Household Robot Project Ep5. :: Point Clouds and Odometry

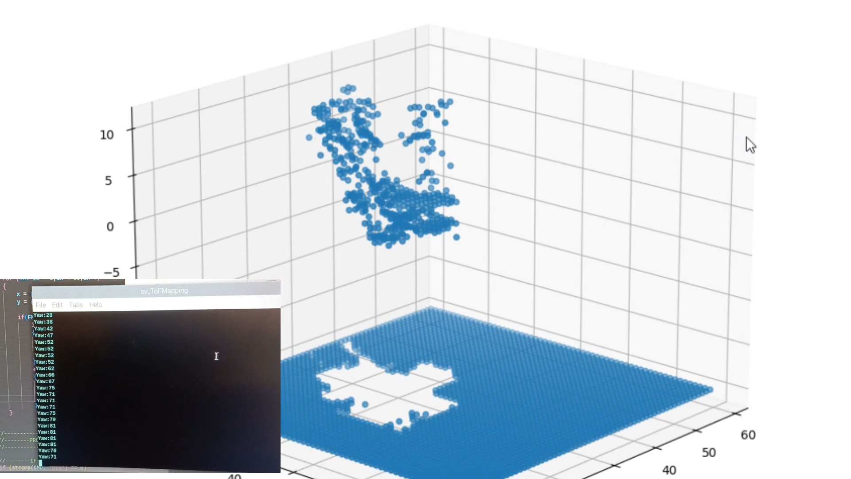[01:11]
It was full of all sorts of nonsense. You see, I needed to clean up that time-of-flight camera image so that it would have very true distance readings, but I didn't need as many pixels as it offered.